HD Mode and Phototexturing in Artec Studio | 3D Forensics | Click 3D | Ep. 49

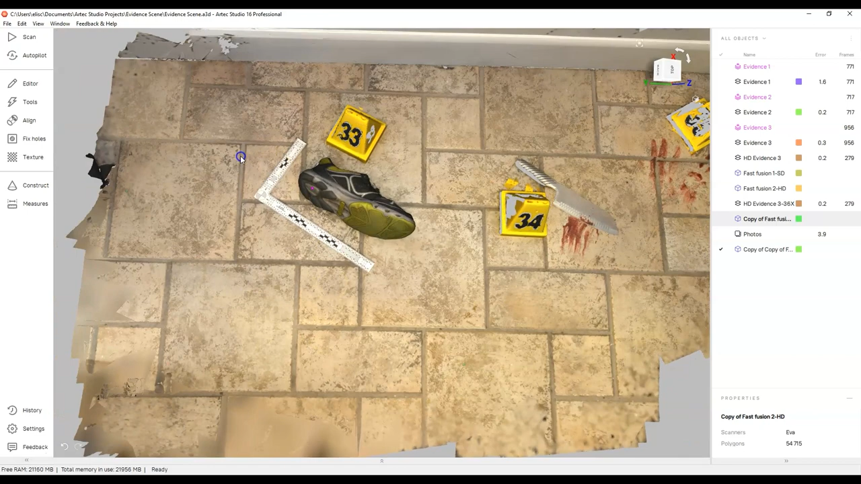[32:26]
the software and when it can benefit you or when it fails but I think you can see there are
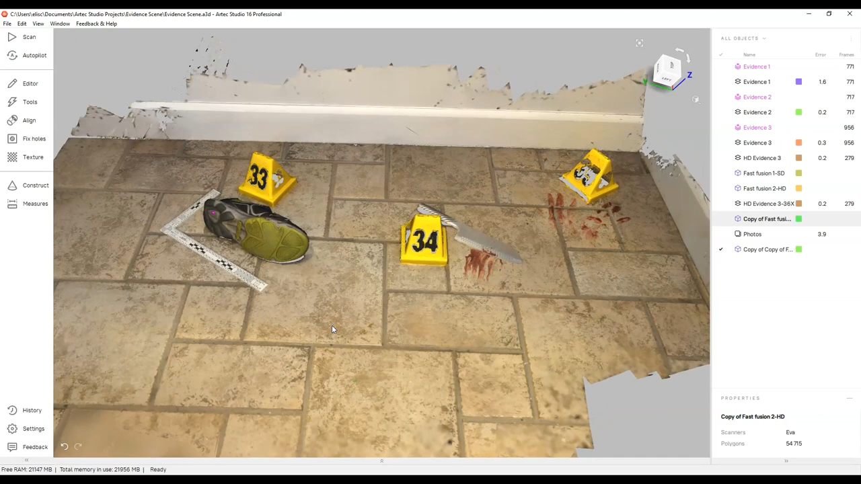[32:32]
these two features are super helpful what I'm going to do now is I'm going to process that high definition scan this one here with the fast fusion so let me shut that off
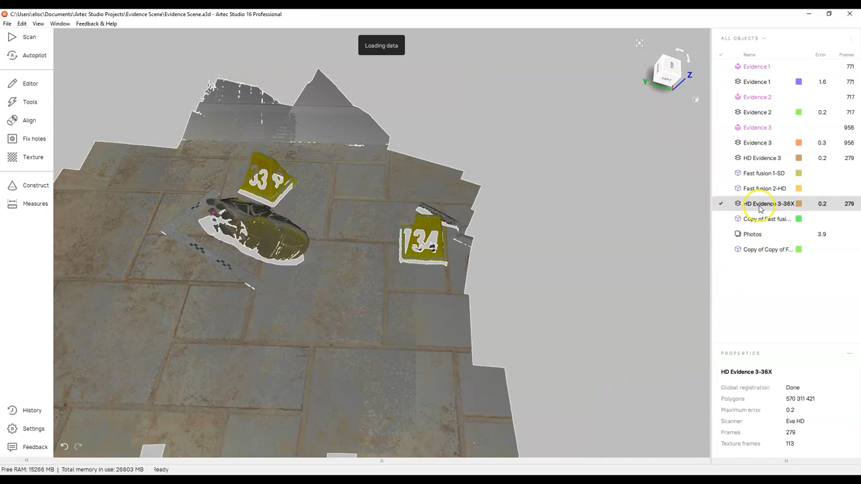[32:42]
and bring this one on and I just want to see well not so much how long it's going to take but I
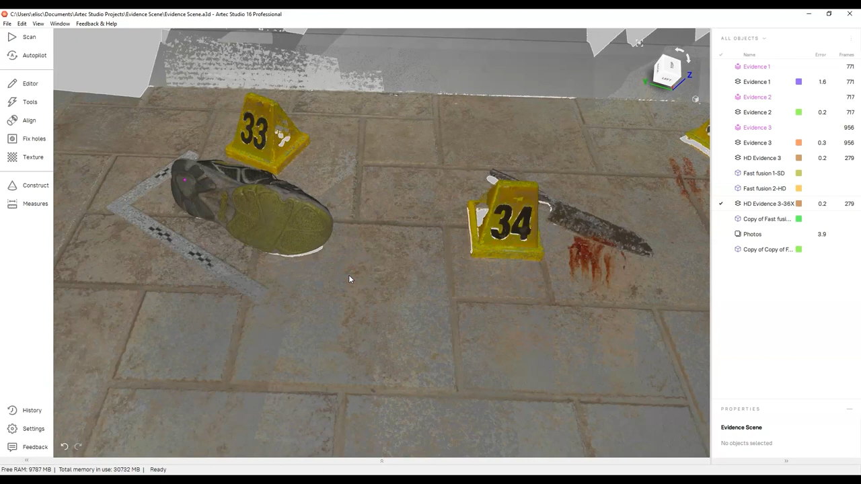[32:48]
want to see what the final result looks like when we actually do that using the tools and the fast
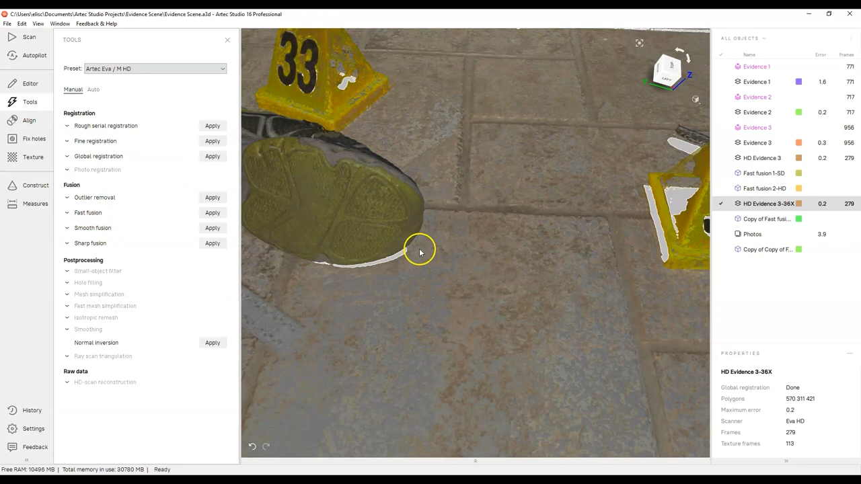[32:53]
fusion because right now if I look at it go to the wireframe really
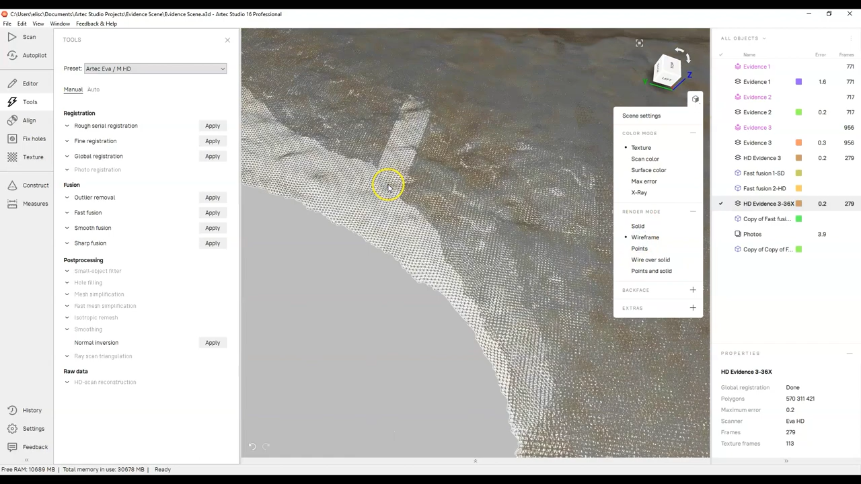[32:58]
really dense and I can see there's a number of overlapping meshes here so we want to
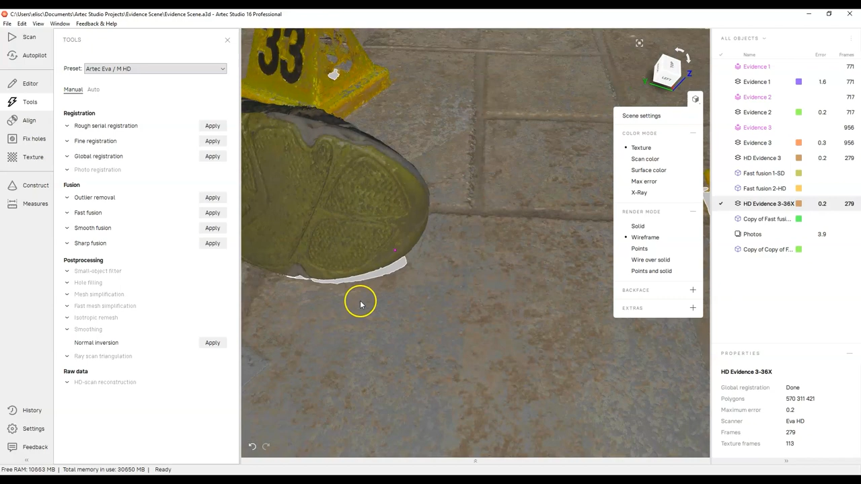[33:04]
refine that down minimize the amount of data that we have here and I just want to see what the details look like
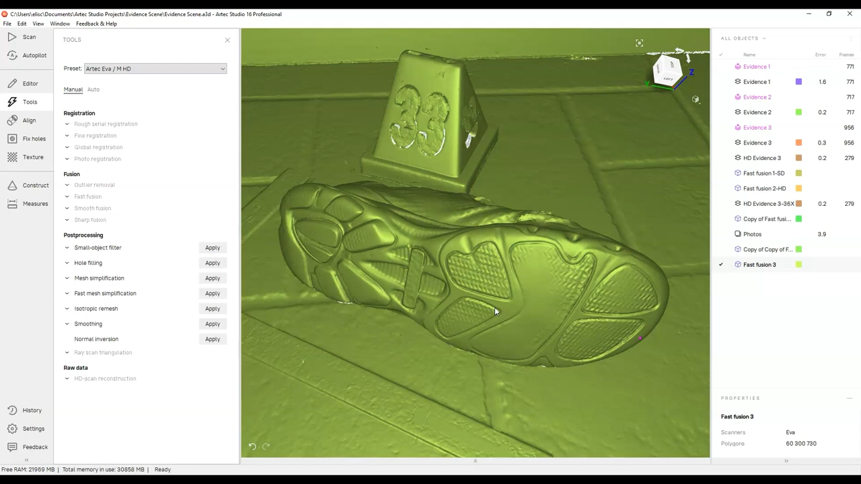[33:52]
of like a photogrammetry where you can get high resolution textures on a model and the second one is this HD mode which allows you to get really really fine details
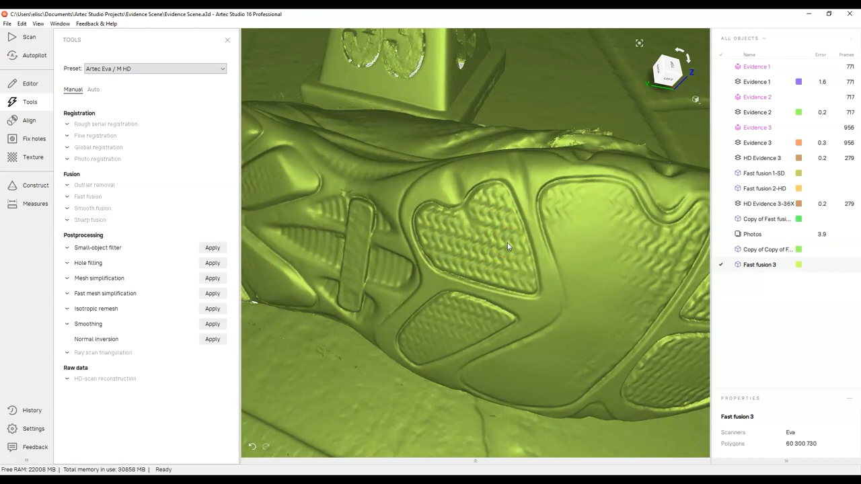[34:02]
out of an instrument that normally couldn't achieve this level of detail thanks for watching everyone take care and we'll see you next time on click 3d bye bye